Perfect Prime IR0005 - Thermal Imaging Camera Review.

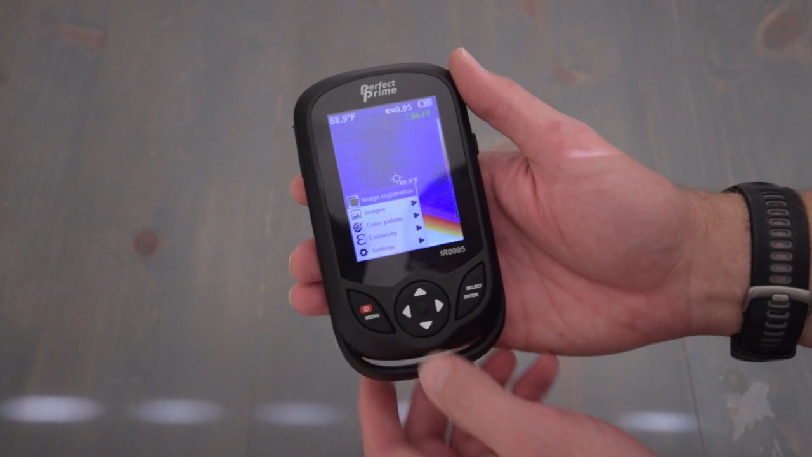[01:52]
If we press select, what this does is allow us to align the video camera with the thermal camera by pressing the up and down arrows. Not sure if the camera picks that up.
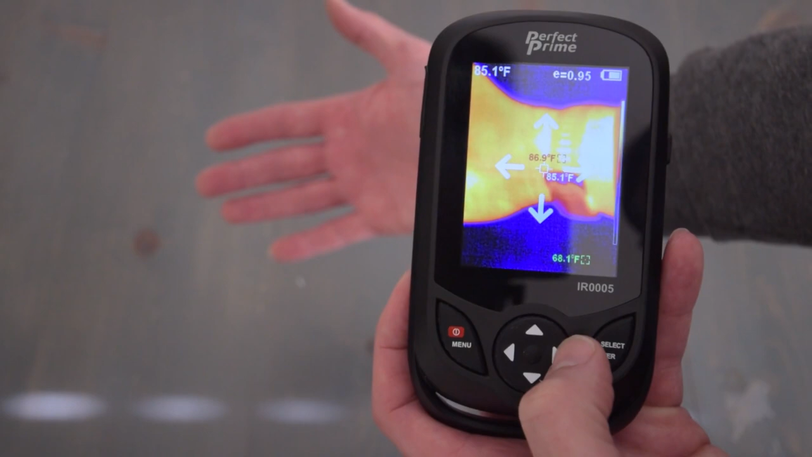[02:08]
On screen: spot 85.1°F
That way you can align them. And when you're done you press select, enter. Next option is images. These are the images that you have saved, and you have done that by pressing the function button, as shown earlier.
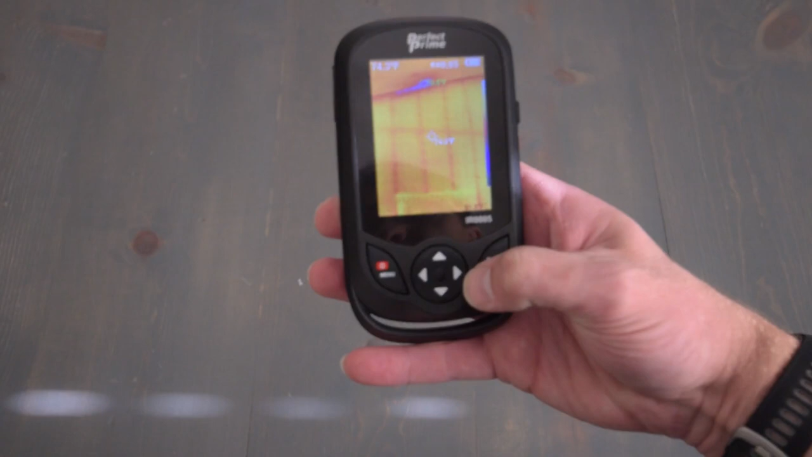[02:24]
That's an image of a wall as a sample. And you step out of that by pressing the select, enter button. Going down is color palettes. And these are different types of color palettes that you can use to display the different heat.
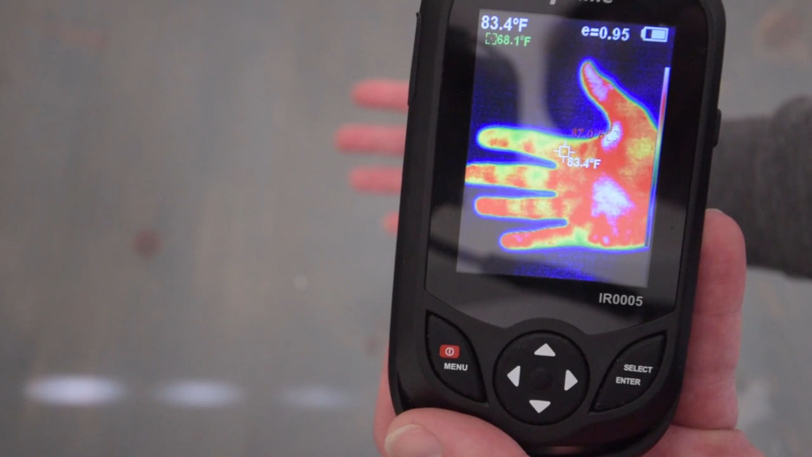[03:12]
On screen: spot 83.4°F
point gives a temperature reading, and it also will give the hottest and the coolest temperature reading.
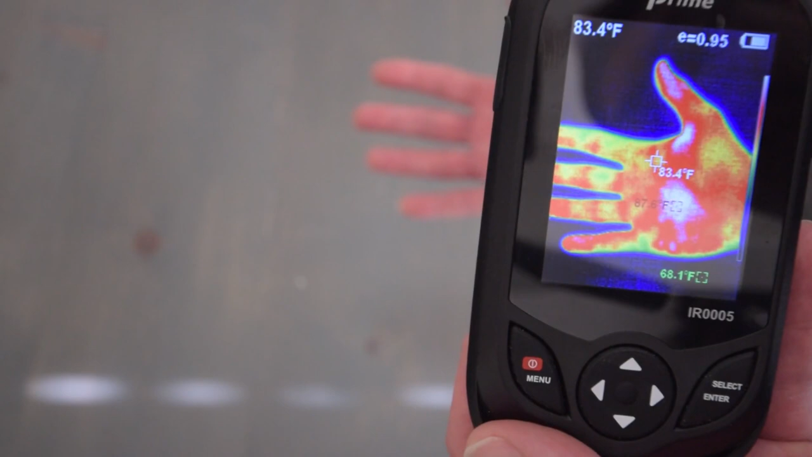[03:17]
On screen: spot 83.4°F
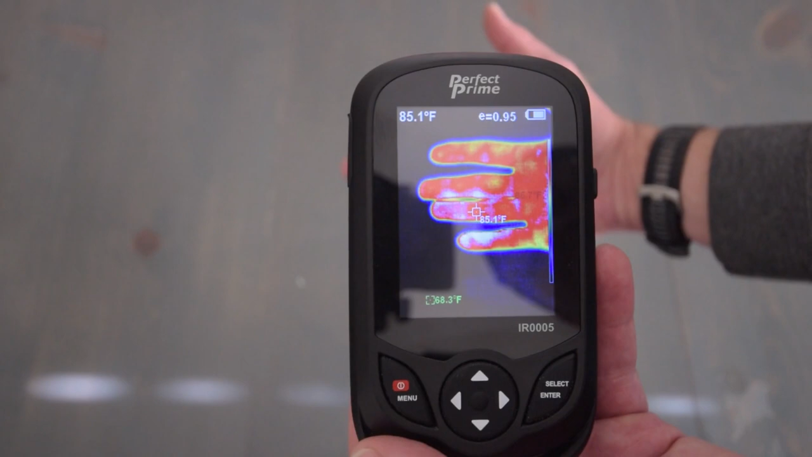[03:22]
On screen: spot 85.1°F
The next option is emissivity. Emissivity is basically the surface of a material's effectiveness in emitting energy as a thermal radiation. So different surfaces react differently.
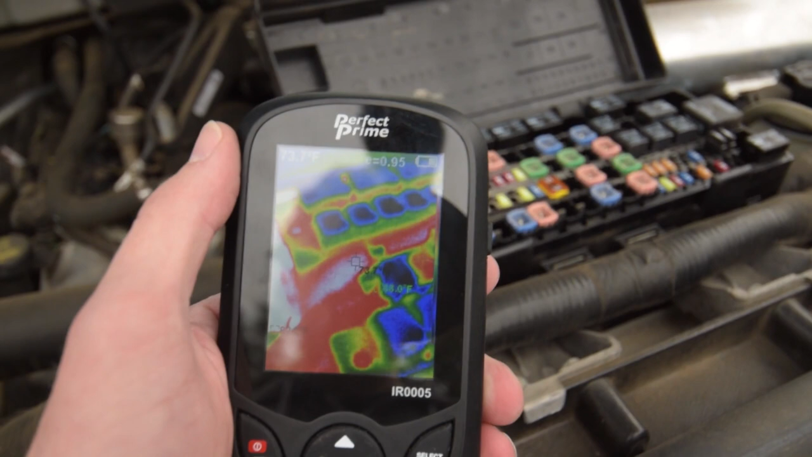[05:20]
you could go through and scan, look over the relays,
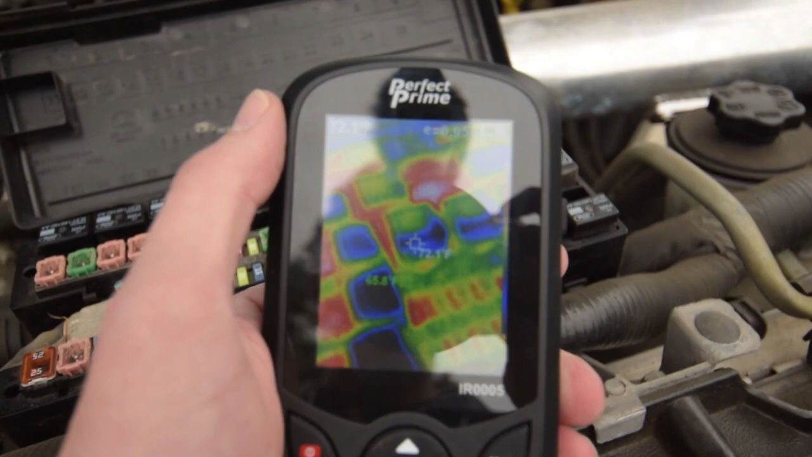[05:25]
and possibly the fuses, and see if maybe one of your circuits is open. Cross reference it, of course, with the grid, but that's one of the many uses.
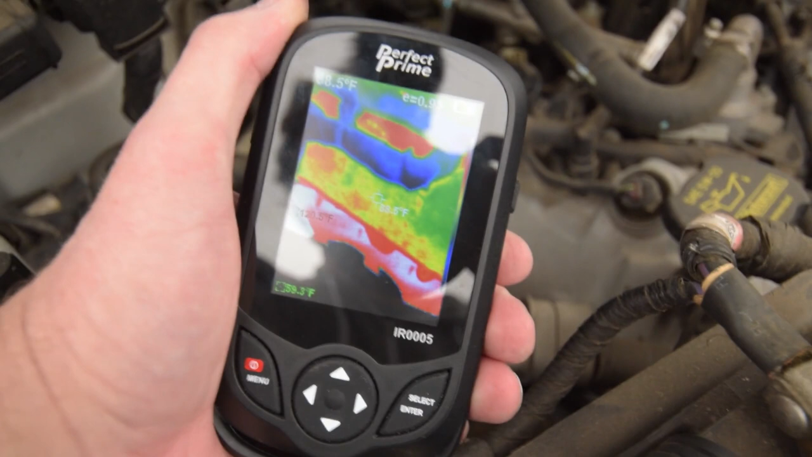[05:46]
you could take a look at the headers and see if you had a cooler temperature on one of the runners,
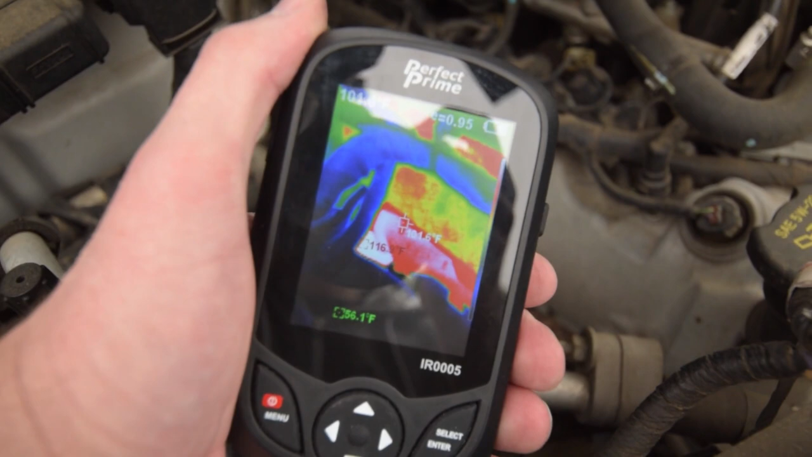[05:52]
and another one is on the coil packs. If let's say you had a misfire, you could take a look at the temperature sensor and
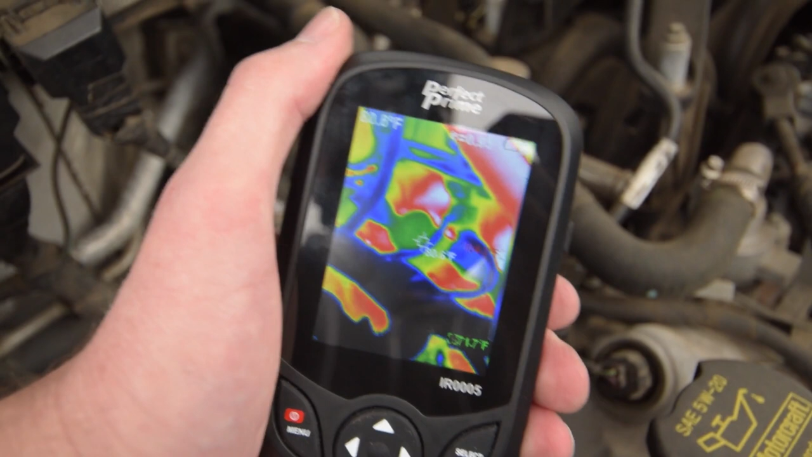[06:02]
see if maybe one was colder than the others. In this case, we have a V8, so you know, if the three on this bank were warmer and then one was not, you could trace that problem down.
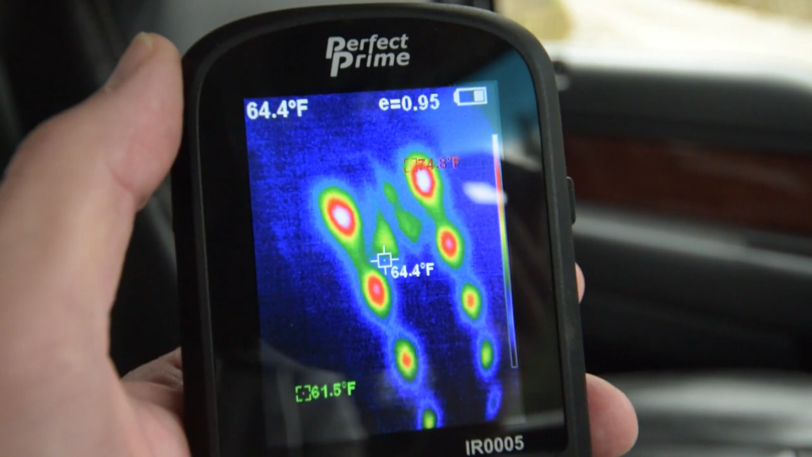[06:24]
On screen: spot 64.4°F, min 61.5°F
In this case, it's blowing air.
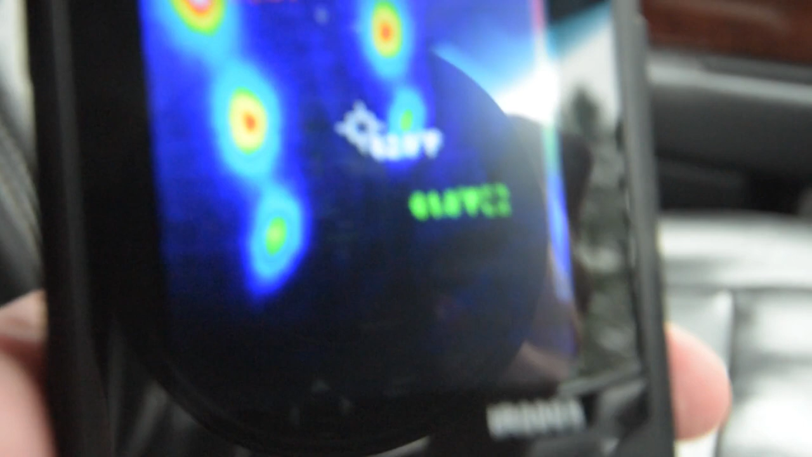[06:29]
So that's kind of interesting.
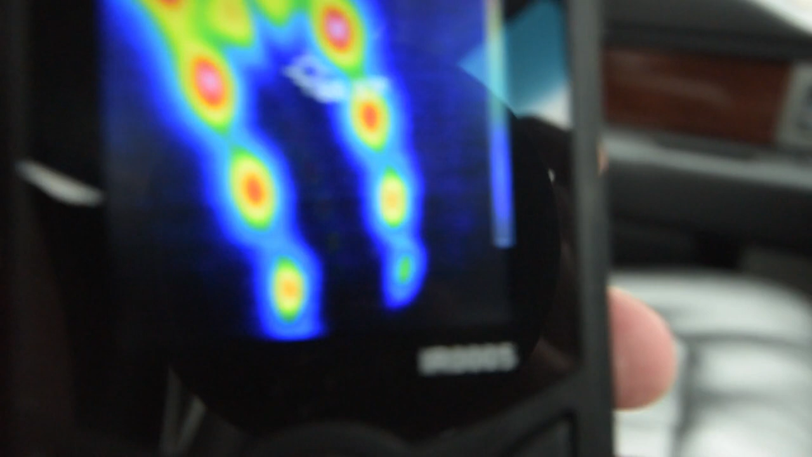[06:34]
and then blowing on the bottom.